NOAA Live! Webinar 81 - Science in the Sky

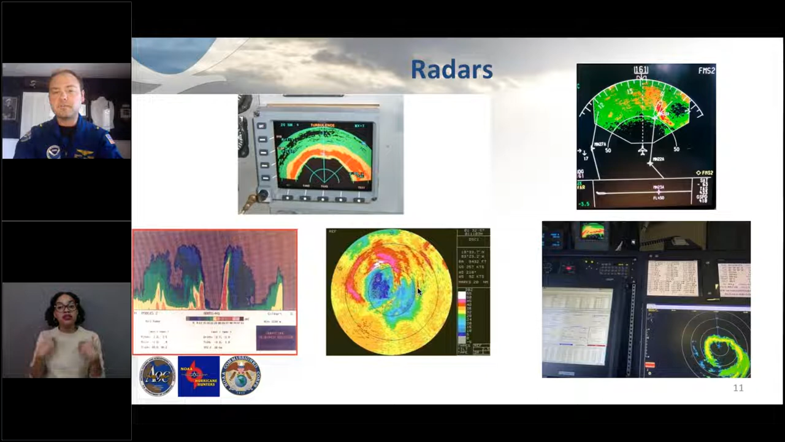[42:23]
We can really understand a lot about these storms just by going in them and collecting their data. And you can see they have a forward looking and an MMR radar that are down there. All right, now let's take you on a hurricane flight.